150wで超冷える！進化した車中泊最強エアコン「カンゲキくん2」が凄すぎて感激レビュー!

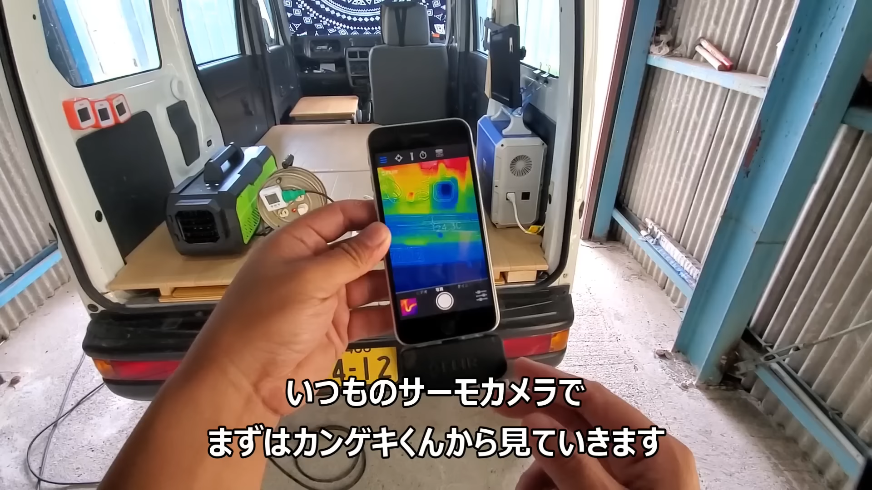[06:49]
いつものサーモカメラですでまずは関係君から見ていこうと思うんですけど一番低い部分の温度が
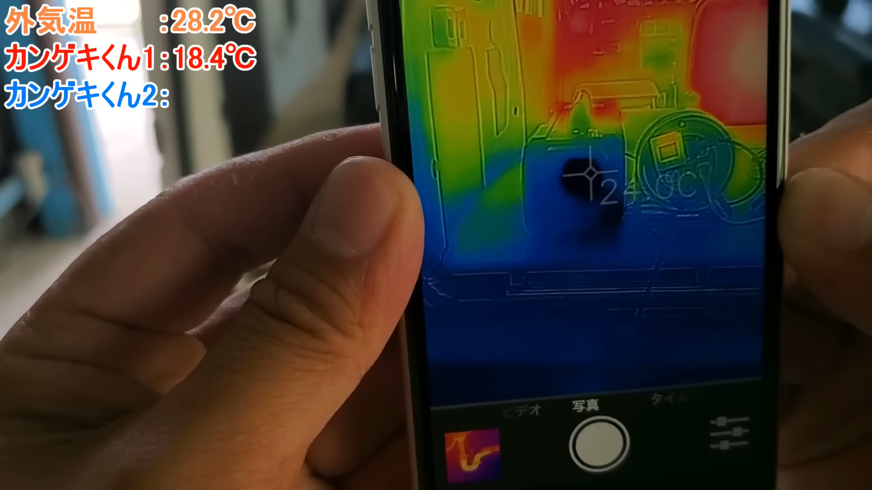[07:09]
21度とか2度ですかねだから言うほど冷えてませんね一番低いところで21.